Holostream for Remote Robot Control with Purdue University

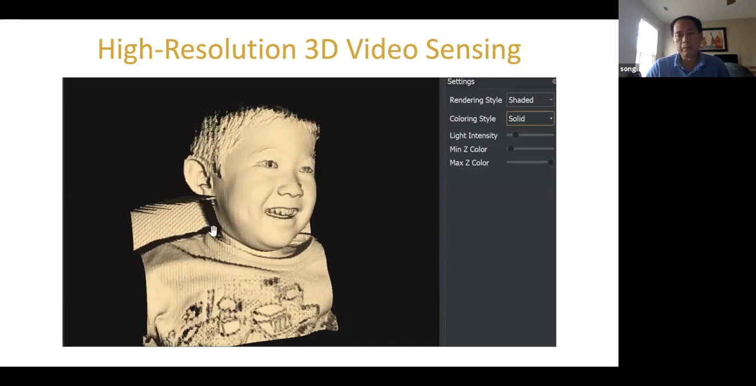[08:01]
But this is high resolution sensor give us the opportunity actually to know the 3D information precisely from anywhere as long as we put a sensor there. So this high resolution 3D, 3 data can be used for remote robotic control. So in order for me to plan how we do the sensing part.
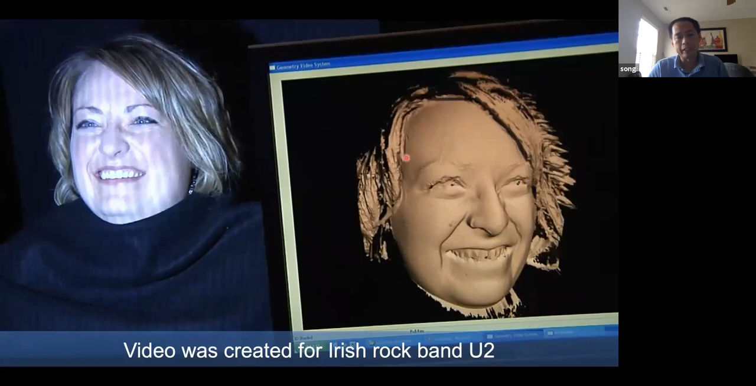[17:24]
So these are the words, uh, one of the dead recording we had, um, back in, uh, in 2008, but this technology was developed in 2004, uh, which is about 16 years ago. So as you can see here, uh, the left side is a real processing, right side is actually the 3D model created on the computer, uh, a single computer, uh, through, you know, of course we have to do optimizing on the algorithm and everything.
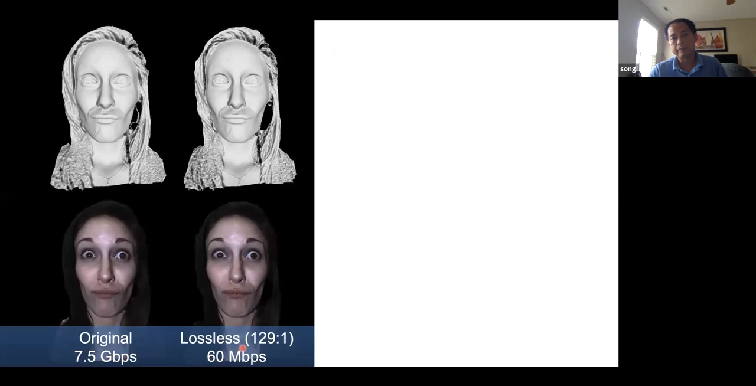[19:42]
uh, 7.6 gigabit per second to 60 megabit per second, uh, with lossless compression. And then you, you can do lossy compression, right? If you, depending on the quality you need, and we can get it down to, you know, about a five megabit per second,
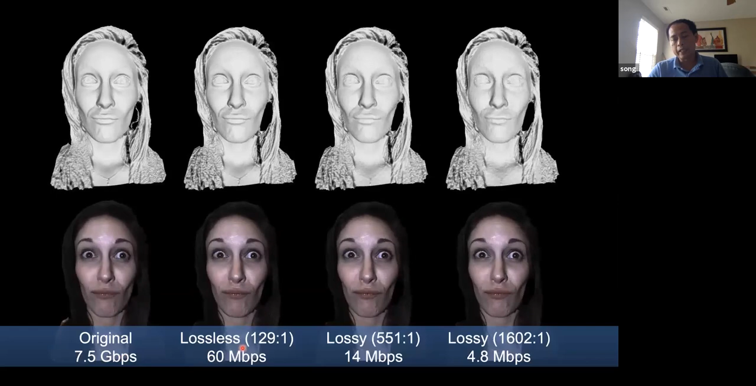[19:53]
uh, uh, network requirement to deliver a 3D video like this, the right most side. So essentially we try to combine the,